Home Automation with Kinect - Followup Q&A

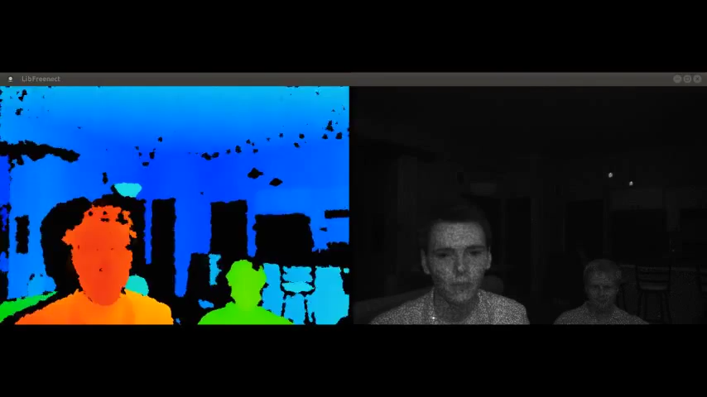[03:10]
and uses this light to determine how far things are from the camera. You can see the array of dots in this software that was developed by the LibFreenect people, where my friend Preston and I are illuminated. On the right side, you see the dots that are projected by the camera in infrared. On the left side, you see the distance from the camera to objects in the room as a color. Red is close, green is a medium distance, blue is a long distance.
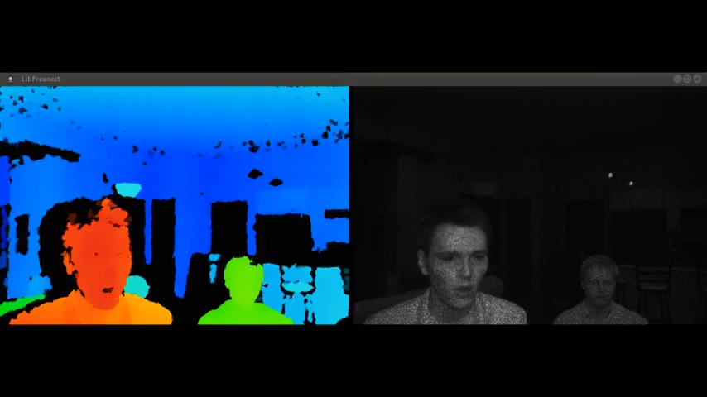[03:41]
Some parts of the room don't reflect infrared very well, or are in shadow from something else, and these areas show up black.